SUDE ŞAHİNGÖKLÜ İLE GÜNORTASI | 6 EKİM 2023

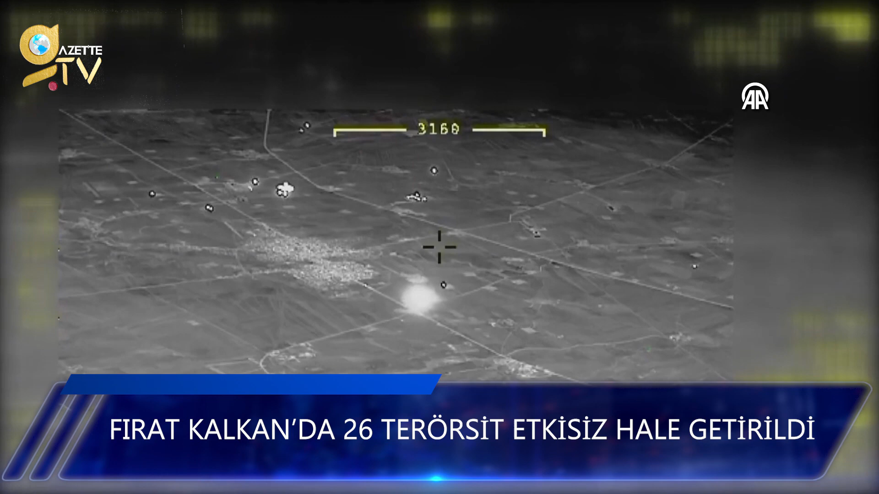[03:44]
Bölgedeki terörist hedeflere yönelik gerçekleştirilen atışlarda 26 terörist etkisiz hale getirildi.